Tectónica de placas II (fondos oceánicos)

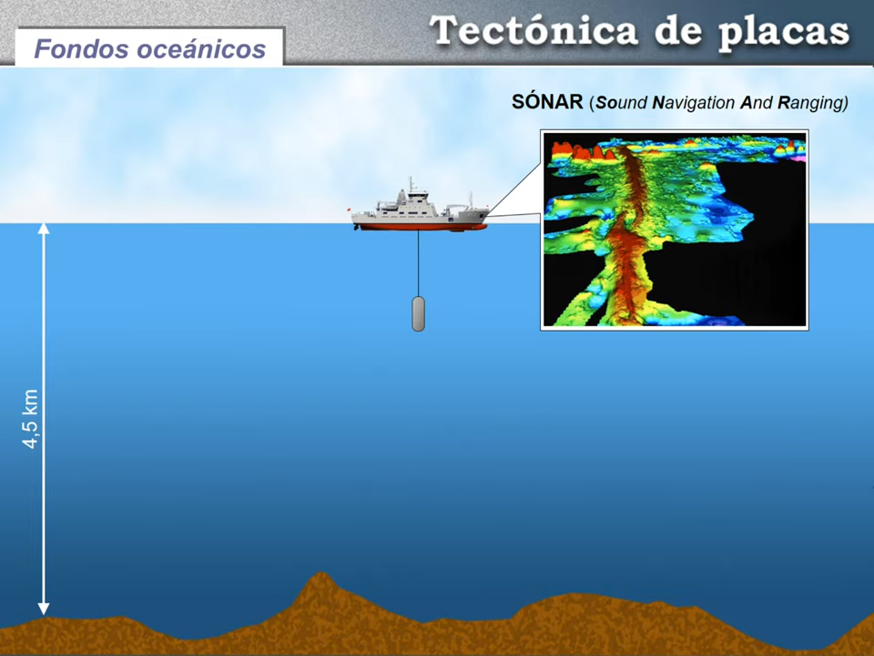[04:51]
se puede hacer una imagen por ordenador de cómo es el fondo oceánico y a qué profundidad se encuentra.